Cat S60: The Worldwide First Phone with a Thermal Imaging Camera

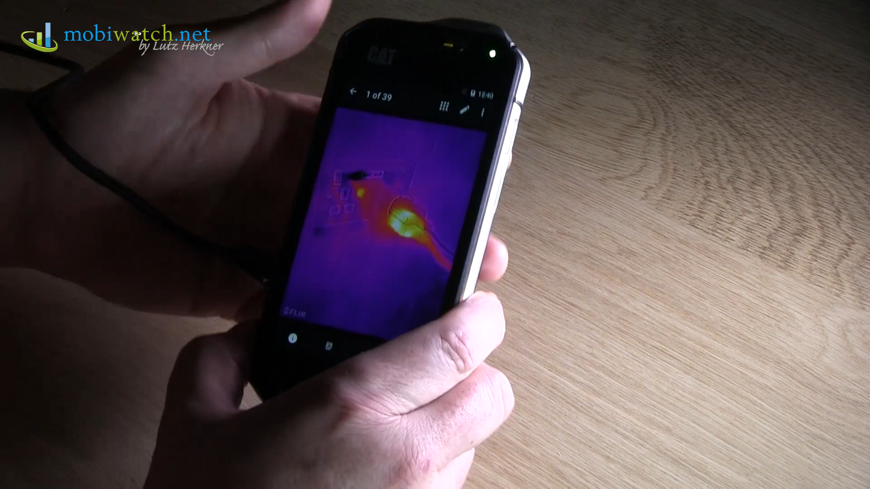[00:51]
imaging and that's done here by that 13 megapixels camera on the backside.
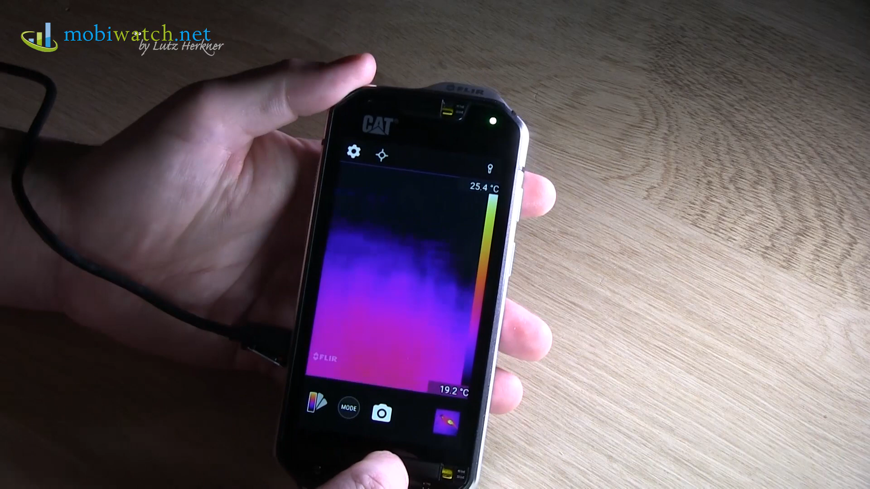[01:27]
On screen: scale top 25.4°C, scale bottom 19.2°C
Here we are that life you see here from the
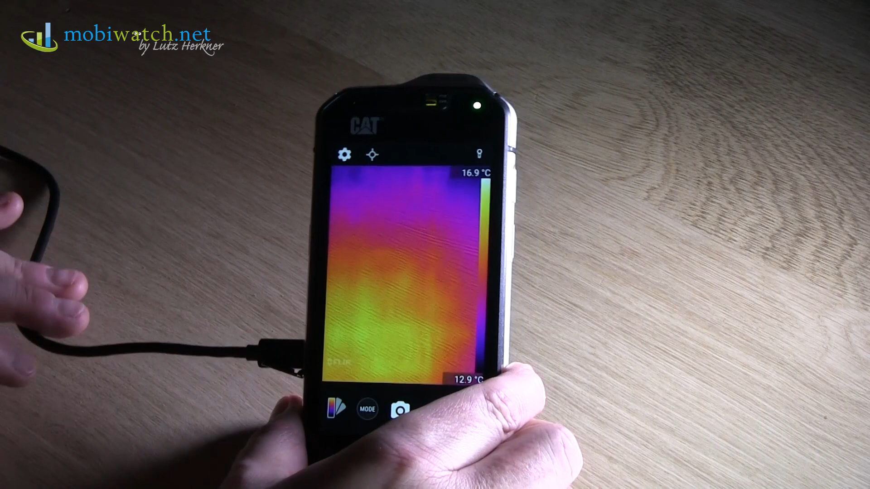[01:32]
On screen: scale top 16.9°C, scale bottom 12.9°C
lightning the the surface of that table is and you see here when I'm going over there and that's my fingers of course almost in real time and what I really like is the precision as Kat is saying that up to 30 meters you have a precision of 0.1 degrees exactly
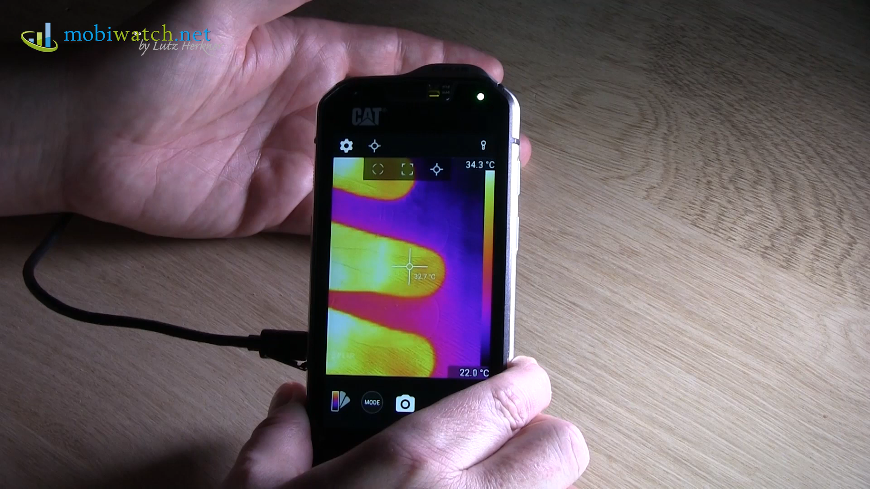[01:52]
On screen: scale top 34.3°C, scale bottom 22.0°C
so you see here my finger now is around about 32 33 degrees Celsius if I'm throwing away here and leaving that image you see
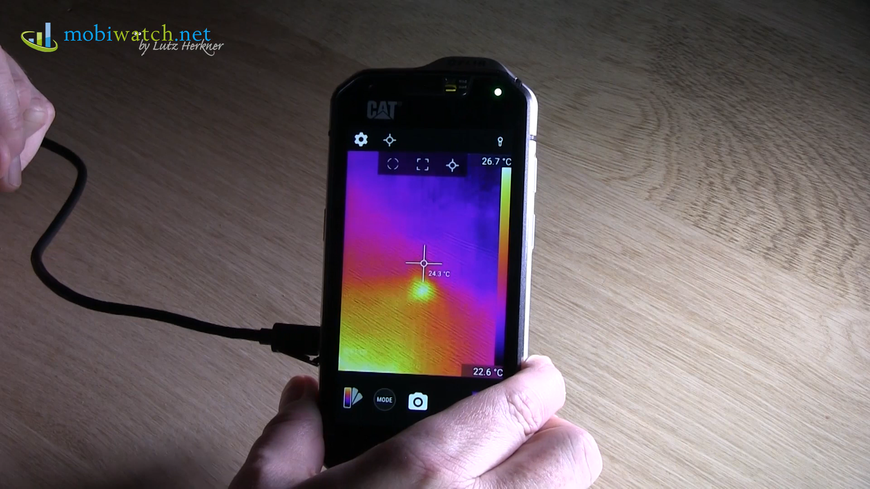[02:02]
On screen: scale top 26.7°C, scale bottom 22.6°C
on the real table somewhere 23 degrees you see it's hot in here already on the Mobile World Congress but you see it really works and
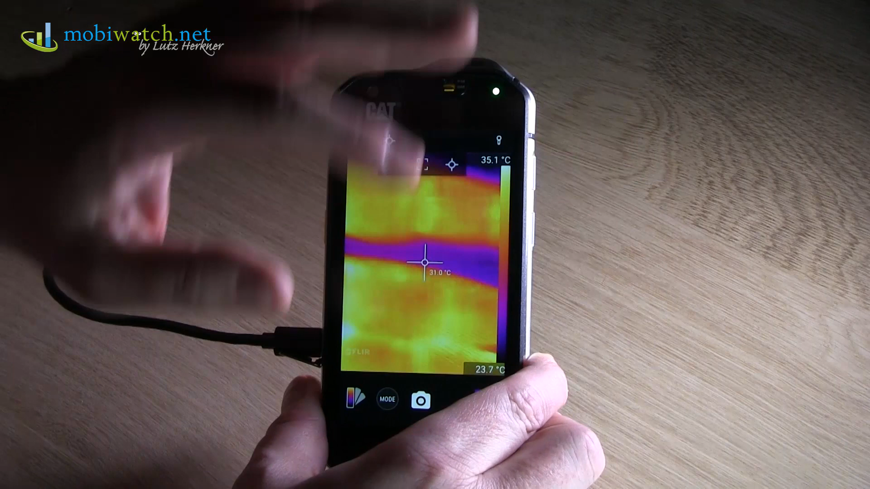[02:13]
On screen: scale bottom 23.7°C
the total distance you can make is up to 100 meters then the precision is going down but for example imagine if you are on the health or security or whatever
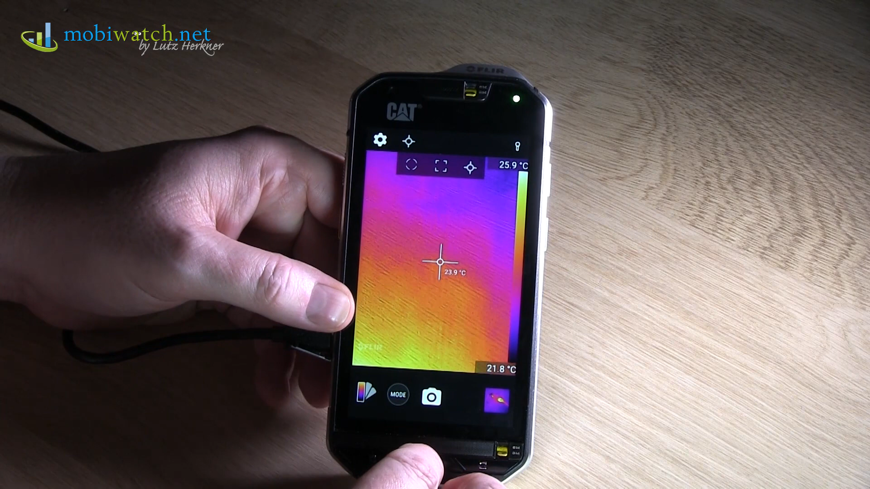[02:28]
On screen: spot 23.9°C, scale top 25.9°C, scale bottom 21.8°C
the action you're doing then this might be very helpful